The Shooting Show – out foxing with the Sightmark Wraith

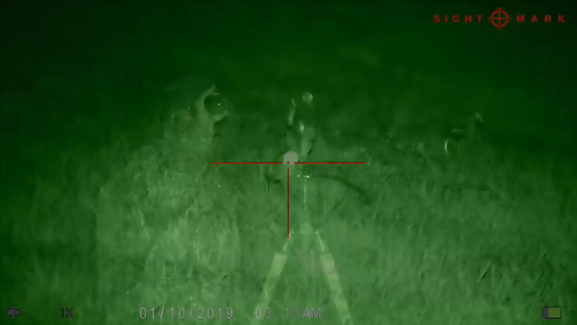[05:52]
Here we go, that's a fox coming through the hedge.
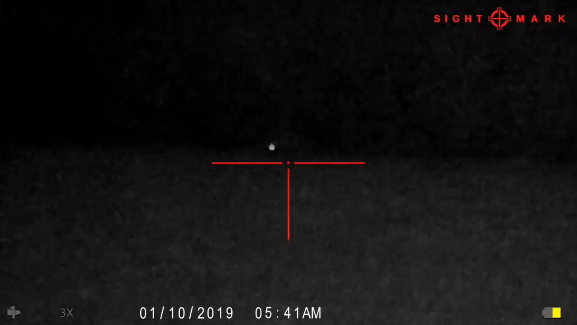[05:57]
Yeah, I can see him, he's just mooching around out there.
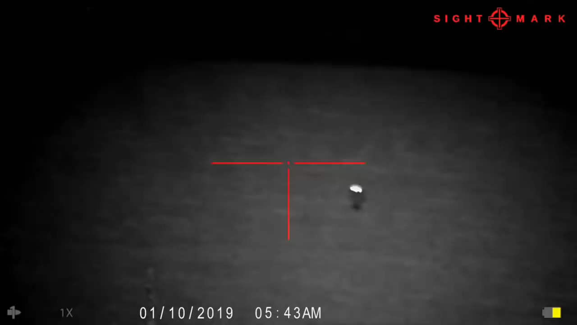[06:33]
Coming in good and proper now. Once he gets through that hedge,